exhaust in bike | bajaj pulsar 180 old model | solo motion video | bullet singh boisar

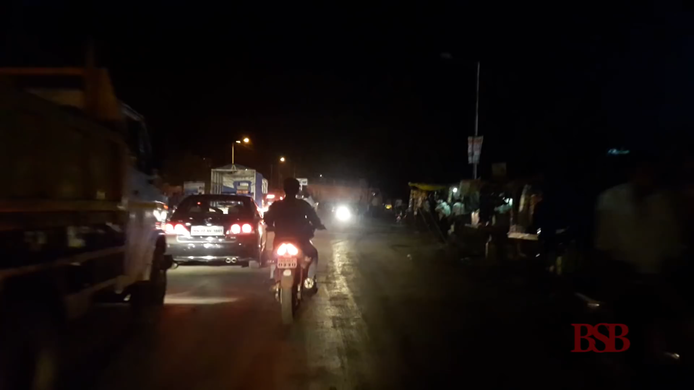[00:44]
ठीक लग चुका है लेकिन हम कट मार के निकल जाएंगे, मतलब बाजू से वाह घंटा बच्ची।